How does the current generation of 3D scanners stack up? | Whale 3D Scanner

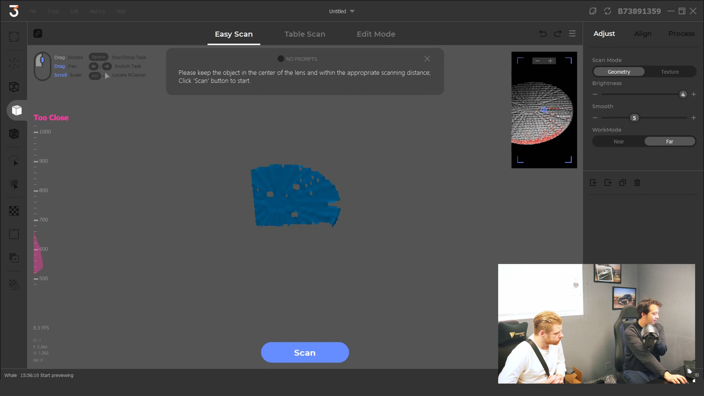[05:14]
So I'm going to use this as my example This is in far mode And you can see on the right side it says too close And then on the left side Go near
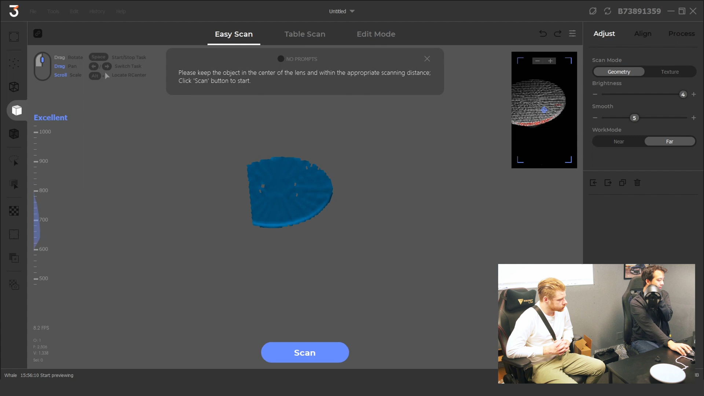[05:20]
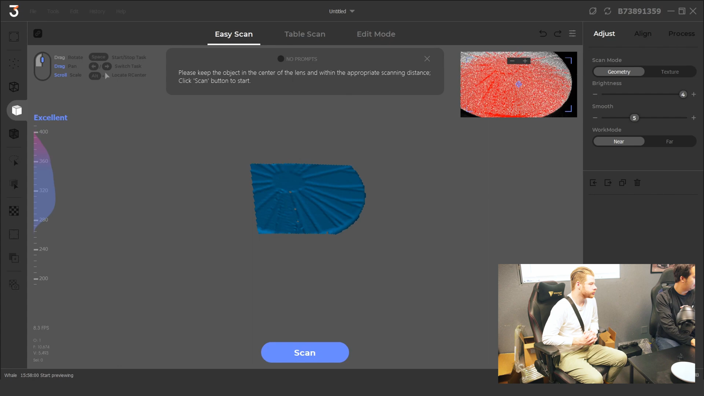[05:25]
And here So I think this might be a little misleading Because the table is black But it sees the paper just fine It sees the computer and all this stuff just fine So now
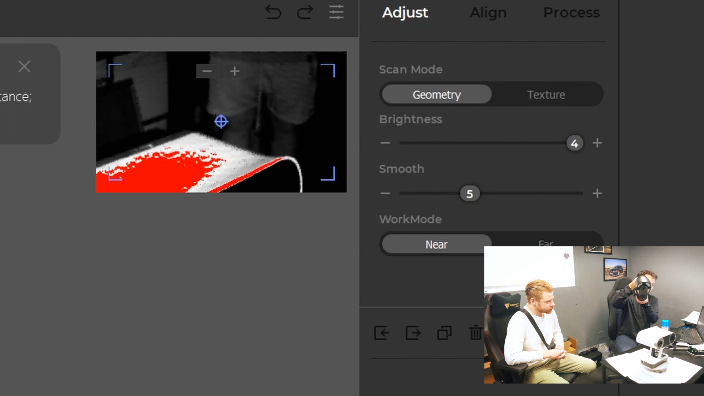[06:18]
of this It sees the shell of the That's actually a bit overexposed You see the red?
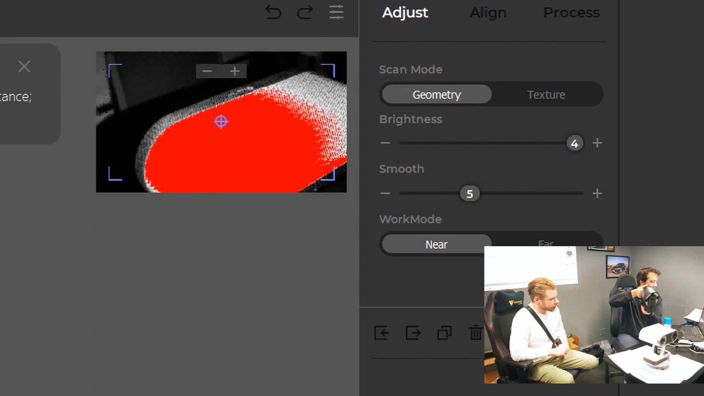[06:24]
The red means it's overexposed It should turn the brightness down Oh I can turn the brightness down Yeah so there's buttons to turn the brightness down
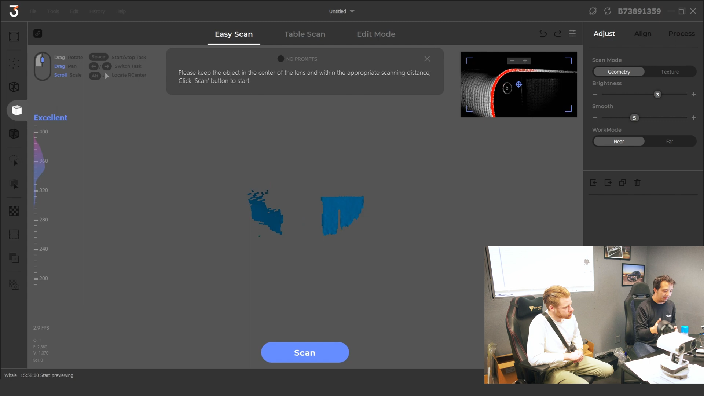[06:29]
On the keys So I'm actually going to go ahead and spray it And we're going to go ahead and take some A-Sub
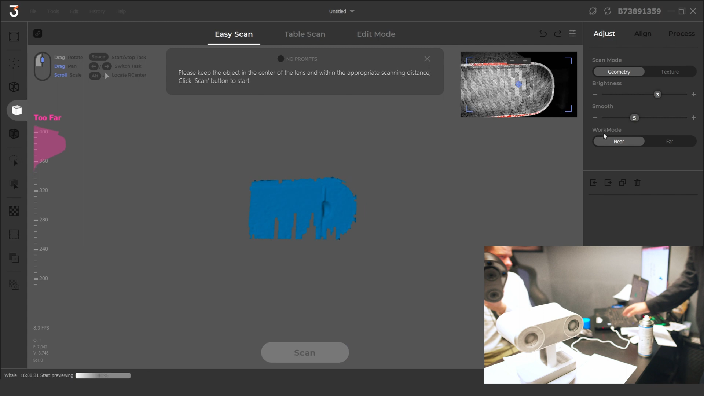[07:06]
You can see that it's scanning
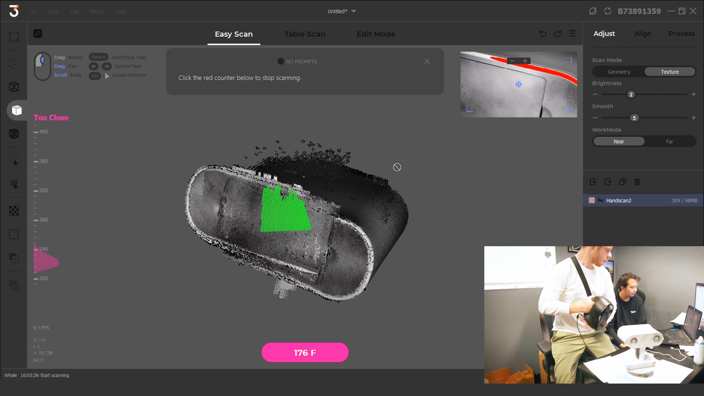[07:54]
Should we try in far mode?
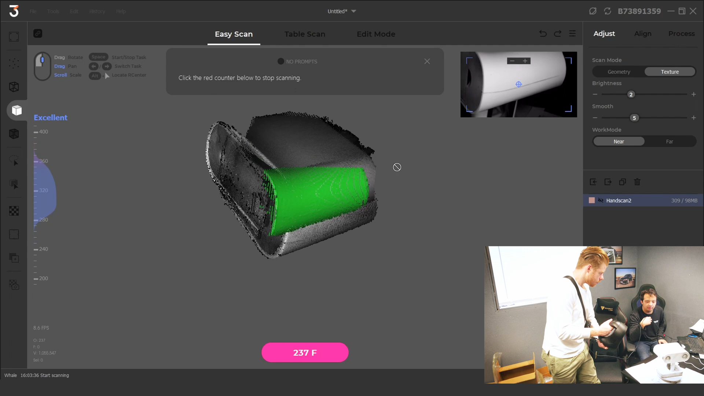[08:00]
No it looks better
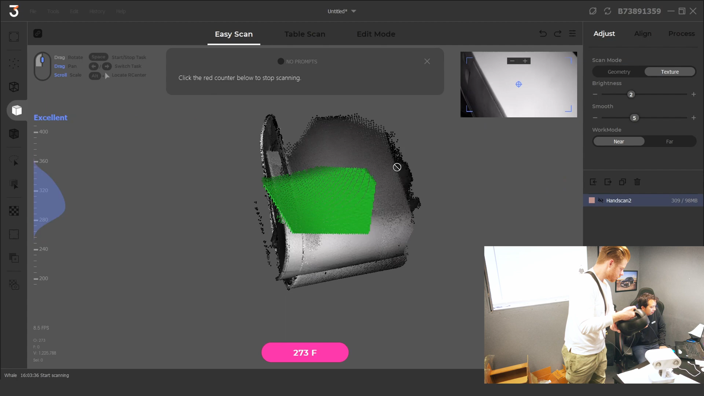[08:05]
I think it's the tracking Yeah let's try this
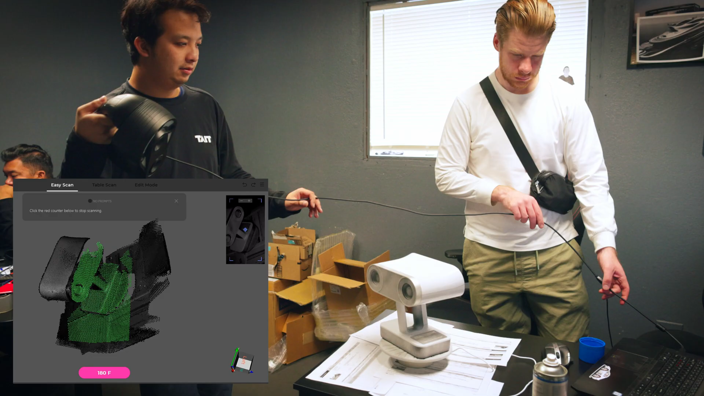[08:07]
Yeah so this is far more effective I think near mode is definitely for like
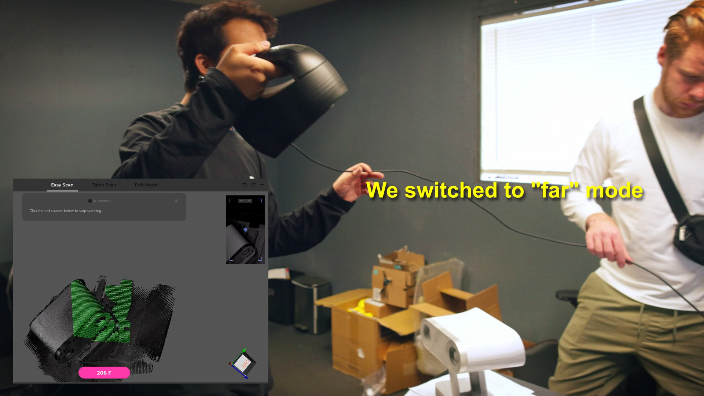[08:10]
Small tabletop figurines This seems to work far better
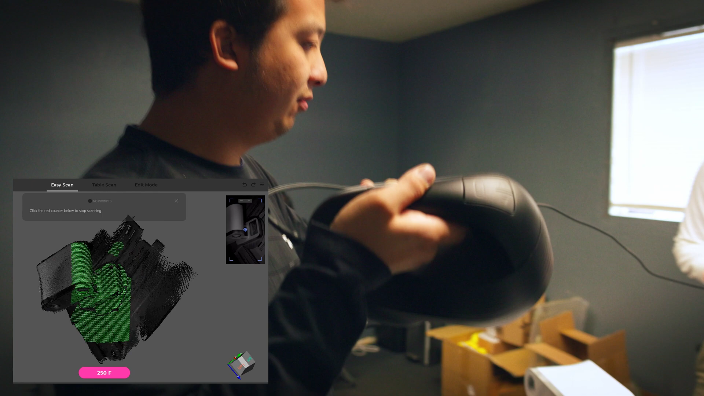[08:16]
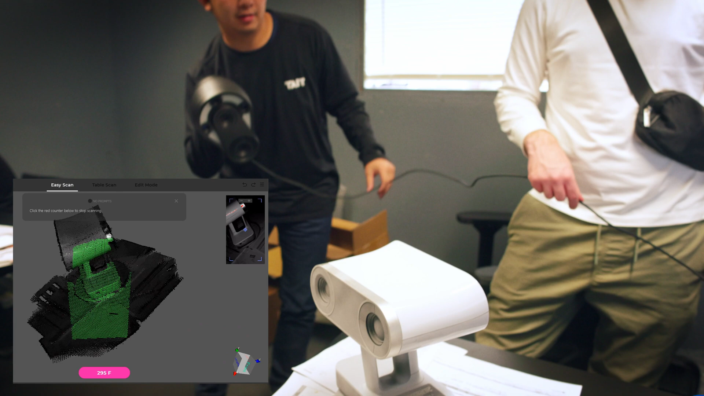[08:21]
And the frame rate's pretty good I'm not losing tracking yet So I think it definitely comes down to just making sure you're using the right setting for what you're scanning